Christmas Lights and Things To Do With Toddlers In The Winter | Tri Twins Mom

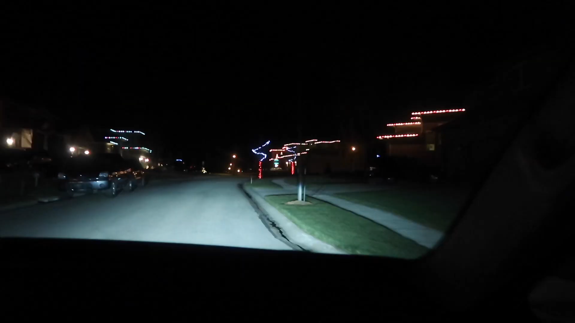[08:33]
Lights there. I can finally figure it out. Ooh, look at those. It's so pretty.
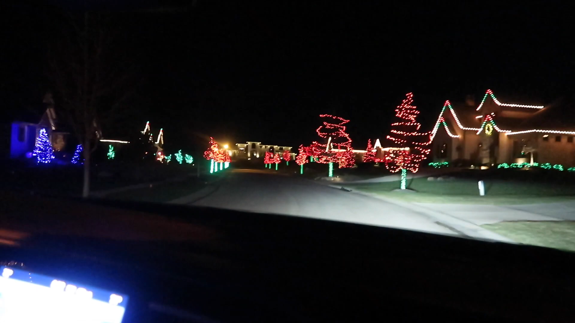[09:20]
Oh, wow. Look at the blue, guys. We love blue. Everybody but Max likes blue. So. And oh, my that. Goodness. Blue. It's so pretty. So pretty, mommy. Ooh. Oh, look, look, there's Snoopy and they have like snowflakes on their house.